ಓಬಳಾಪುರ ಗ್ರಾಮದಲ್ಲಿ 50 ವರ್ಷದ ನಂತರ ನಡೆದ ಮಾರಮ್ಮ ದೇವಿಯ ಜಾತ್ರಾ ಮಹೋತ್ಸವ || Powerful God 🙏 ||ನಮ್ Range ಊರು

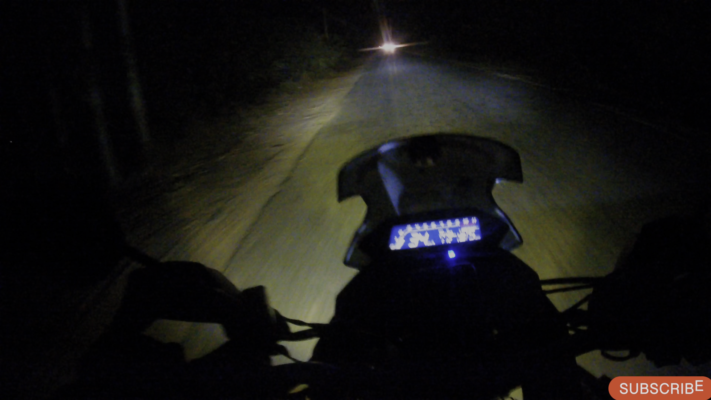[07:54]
ಅಬ್ಬಾ ಬಾಬಾ, ಏನು ಕಾಣ್ತಾ ಇದ್ ನೋಡಿ ಕತ್ಲೇಲು. ಹ್ಞೂ, ಐಫೋನ್ ಐಫೋನ್ ಐಫೋನ್ ಇರಂಗೆ. ಸ್ನೇಹಿತರೆ, ನಾವು ಅಲ್ಲೆಲ್ಲ ವಿಡಿಯೋ ಮಾಡಿಕೊಂಡು ನನ್ನ ಕೆಲಸ ಮುಗಿಸ್ಕೊಂಡು